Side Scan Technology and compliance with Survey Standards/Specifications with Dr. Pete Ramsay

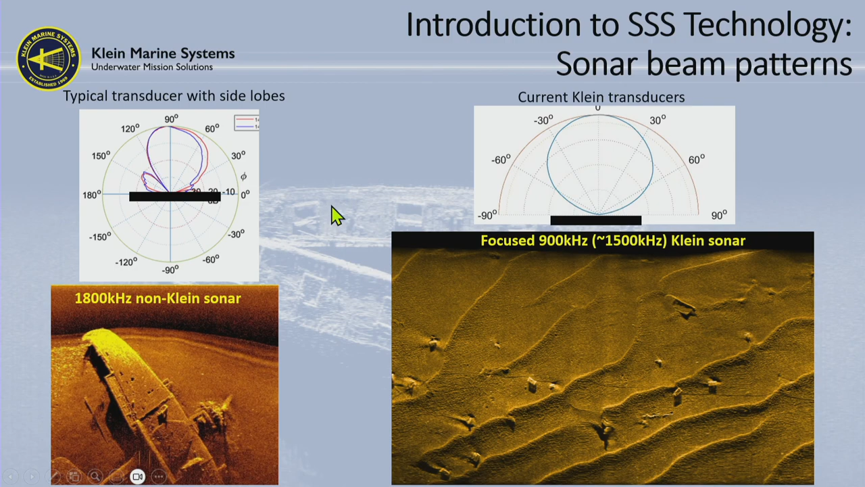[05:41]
You can see there's a little Boston whaler. If you look closely, you can see the outboard engine over there. And that comes from something called a perfect beam pattern. So again, look, you know, if you're choosing a sonar, you need to choose a sonar with a very good beam pattern. Now, frequency is another thing that you need to have a look at. Frequency often detects the range of the sonar. So if you're running with a 100 kilohertz sonar, you know, you can expect about, you know, 500 meter typical range and 1,000 meters of swath. If you're running a 455 kilohertz or 500, you can't expect more than about 150 meters per side.
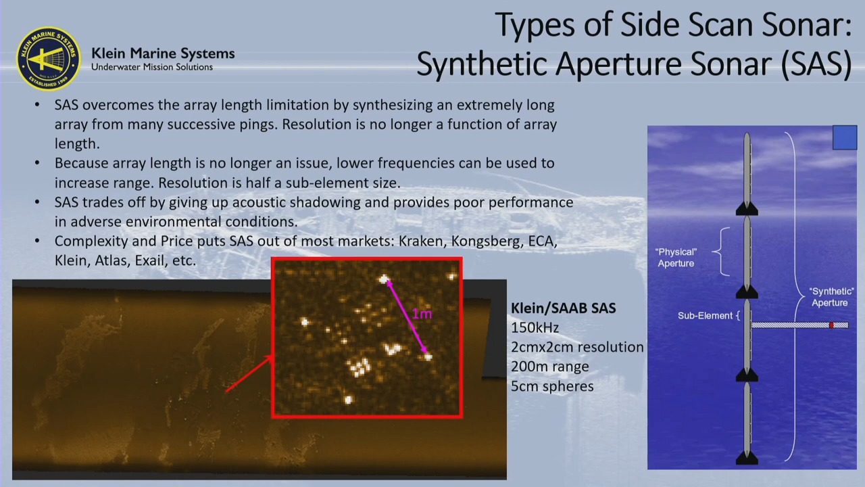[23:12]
Klein is producing their own system, Atlas, Exhale have a system as well. So there's various manufacturers that produce them. Then they also have the big military systems, which most of them are classified. So that's synthetic aperture, different type of sonar. You've heard me mention a little bit about focused transducer technology.
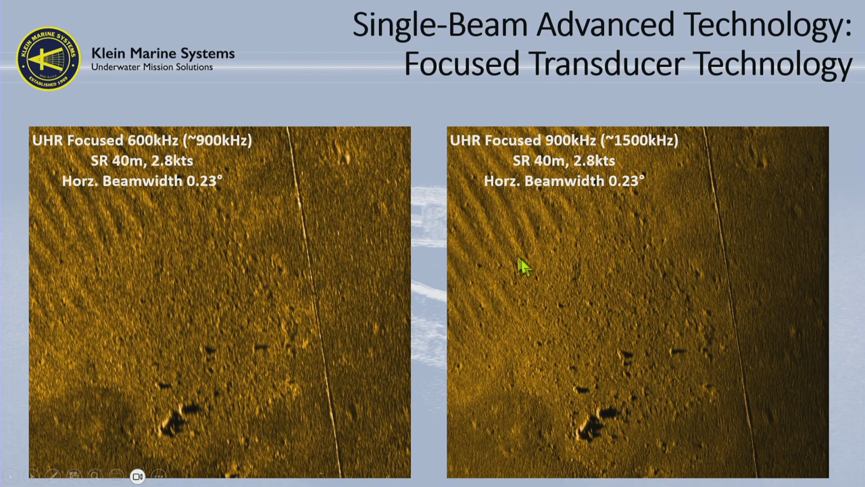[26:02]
So we're actually able to increase the bandwidth substantially between this particular frequency and this particular frequency, and you can see how much better that these sand waves are resolved and see how much sharper that this imagery actually is. All right, so what this has also allowed us to do with our focus technology is to do mine countermeasures at short ranges and slow speed.
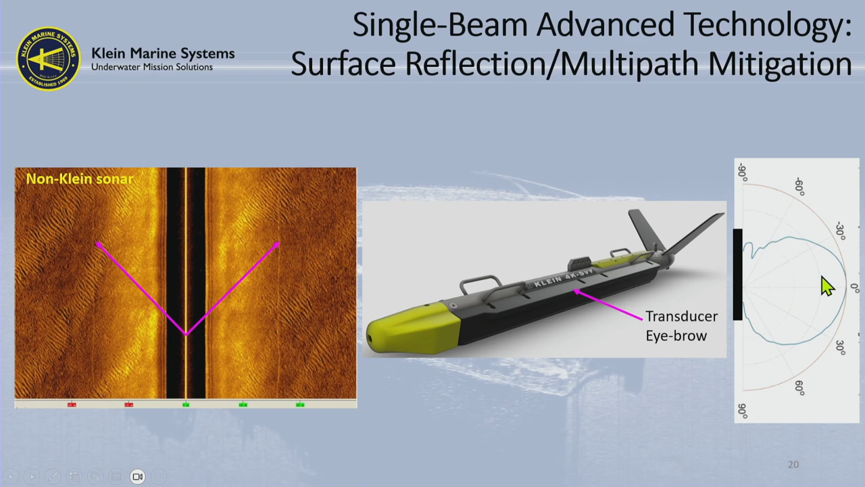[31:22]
the vertical beam width of the sonar. So here this eyebrow over here has actually flattened off the top of this acoustic receive beam, which mitigates us receiving those multipath beams, which then cleans up the data quite nicely. And this is available on various of our sonar models, specifically the 4K survey. So again, going into what I called, the in-between, this is the multi-beam systems. They are neither single beams nor true multi-beam side scans. And they're quite innovative that they're going to fire two pings at the same time, which is going to improve your target detection.
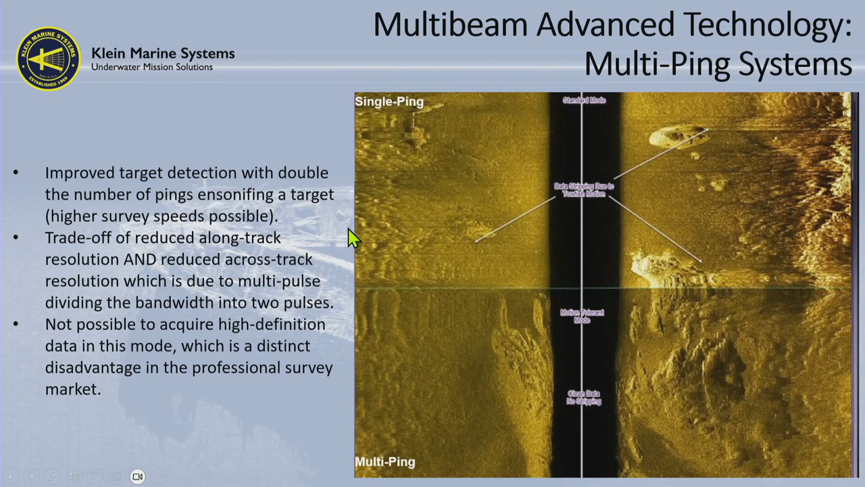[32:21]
So again, be careful of using multi-ping systems when you're doing critical object detection. You might think the more pings in the water is better, but remember that you're increasing that horizontal beam width and decreasing your object detection resolution. Right, so why would you want to use a multi-beam system? And here we're going to talk about the true multi-beam systems.
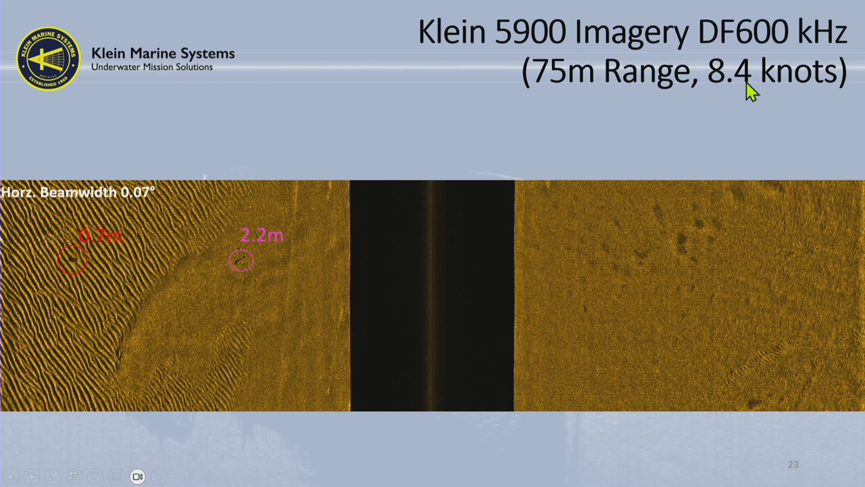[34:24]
And this is data that we collected in the Gulf of Mexico, about 4 or 5 miles offshore. And this is running 75-meter range scale, 8.4 knots. Guys, some of your boats don't go 8.4 knots. So here, this is 150 meters of swath. And you can see this beautiful imagery over here. Zooming in on it, you can see this little rock outcrop here. And there's a tire. This tire is imaged at 75-meter range at 8.4 knots, is flying along. So you can see that that's a tire, you know, quite easily. What we also do with our advanced multi-beam technology is we integrate it with a nader gap filler.
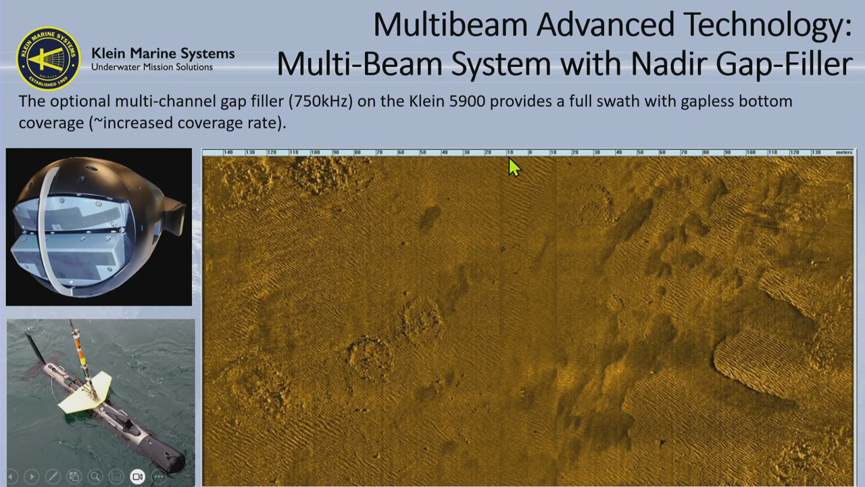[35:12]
So you're essentially getting 300 meters of swath, seamless data, and you can do mine countermeasures with the type of resolution that we can get with these systems.
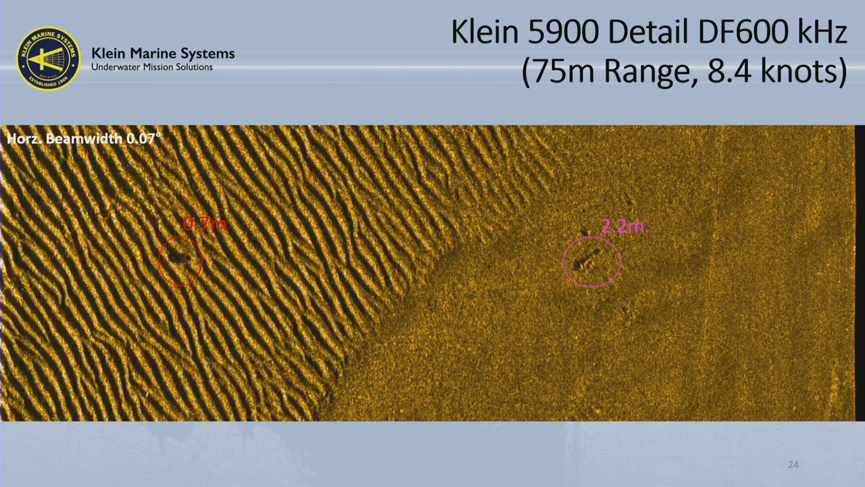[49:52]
Yeah. So have a look at this. So here, look at where the shadow is there. So the shadow is actually forward there, but let's say the object was here, then the shadow would be going off in this direction. If the object was here, the shadow would be going off in this direction. So you've got to get your head around it a little bit